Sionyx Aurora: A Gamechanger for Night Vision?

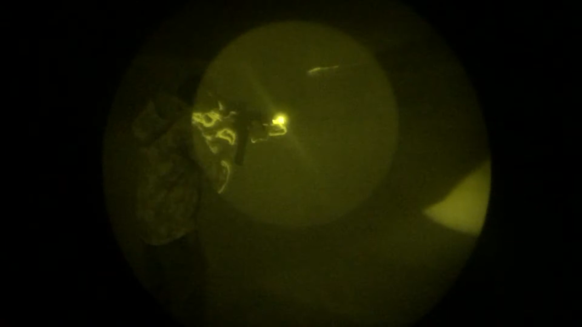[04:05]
their technology is gonna get there but right now it's not gonna replace your PBS 14s or other night vision devices